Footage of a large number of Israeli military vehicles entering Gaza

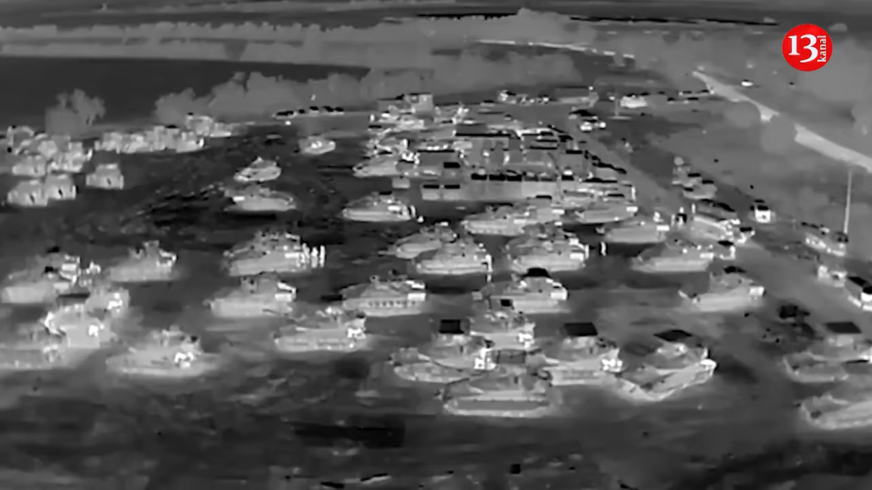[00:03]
A video footage of Israeli tanks entering the Palestinian side of the Rafah crossing in Gaza has emerged.
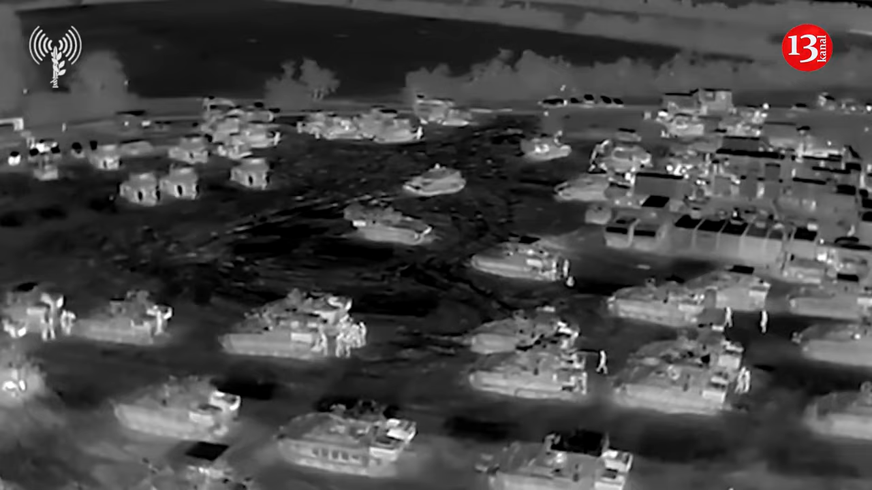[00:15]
Israel took control of Gaza's Rafah border crossing
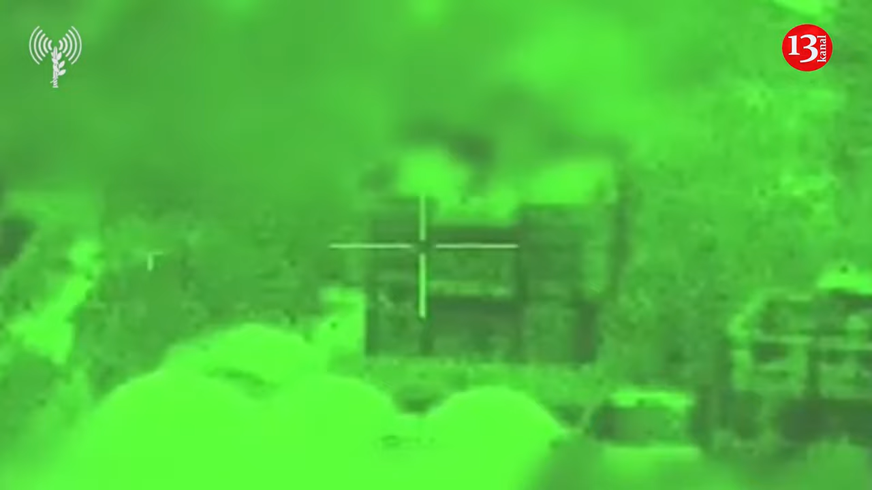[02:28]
מספיק רחוק מהכוחות, מעל 500 מטר ממה שאני רואה.